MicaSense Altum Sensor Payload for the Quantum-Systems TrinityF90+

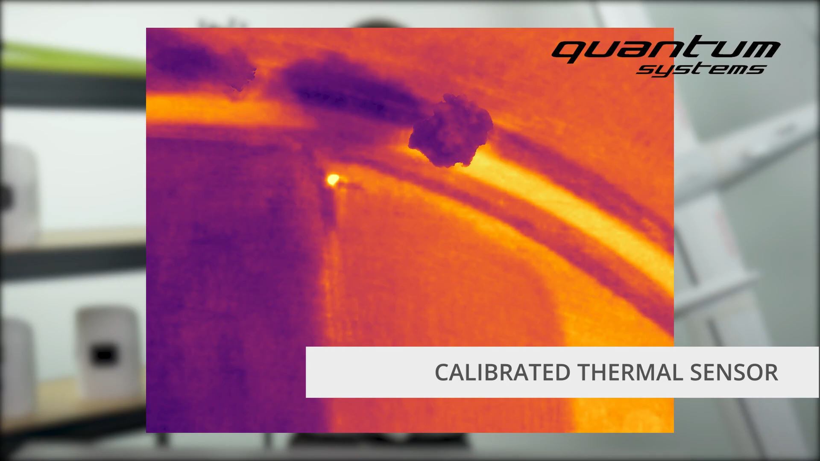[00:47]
It has a calibrated thermal sensor that captures aligned multispectral and thermal imagery in one flight using only one sensor.